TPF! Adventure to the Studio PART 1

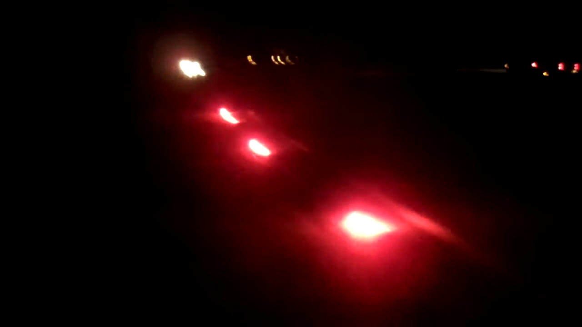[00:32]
See, a cop just came, and he put out flares.